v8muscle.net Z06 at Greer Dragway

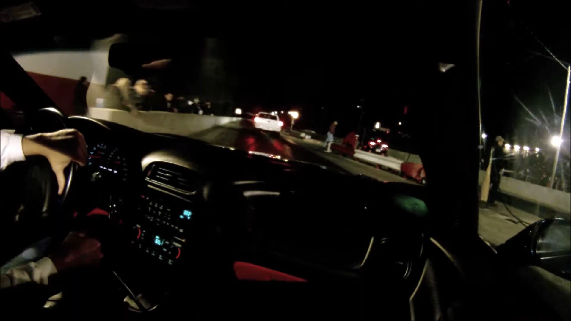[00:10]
you got about 20 minutes on the lanes need some more need a bunch more come on whatever we take in we pay it all back we got 20 is remember how much that is 200 we got 10 is 100 all right yeah
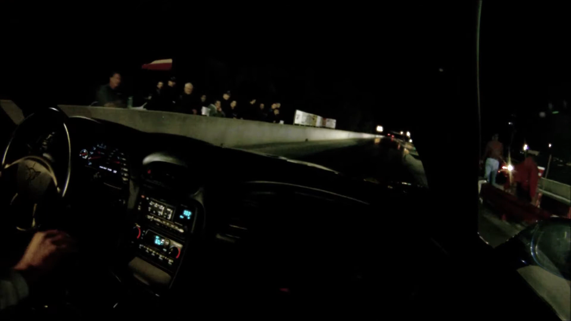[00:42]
here come another one of them fast corvettes for a already been six what do you go 656 in this one v8muscle.net check them out please check them out oh we purged the nitrous on the camario
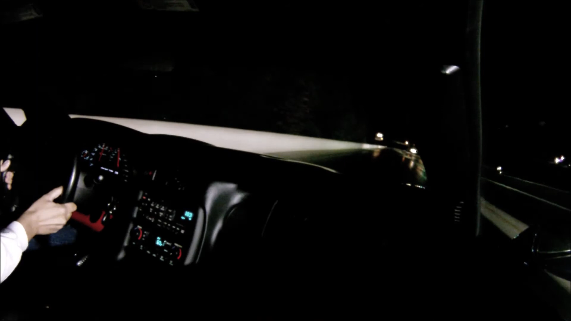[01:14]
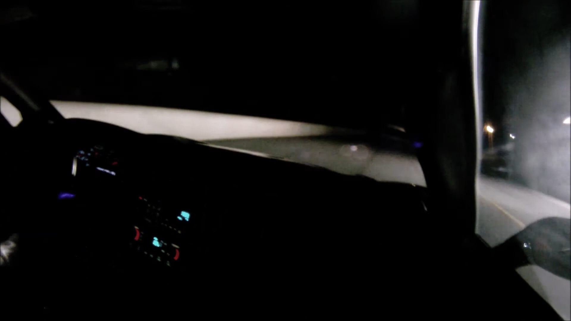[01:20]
wow 647 108 miles per hour tonight says get some of that 758 in the right goes 89 miles per hour i got two four wheel drive jeeks for you jeep fans i'll tell you we got it all for you tonight